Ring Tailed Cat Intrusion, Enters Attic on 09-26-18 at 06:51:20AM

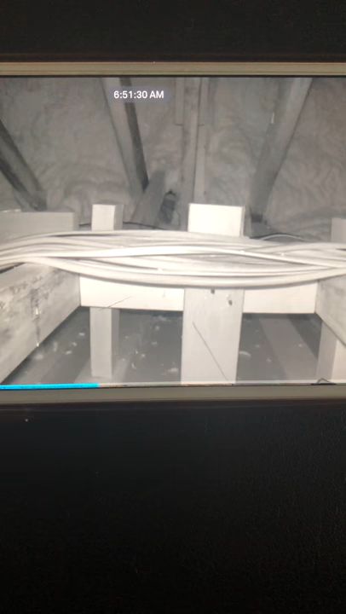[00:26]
And he enters right above the foyer of our home, and he's off to go take his little nap. And I'll show you another camera view that's even better so you can see the size of this guy.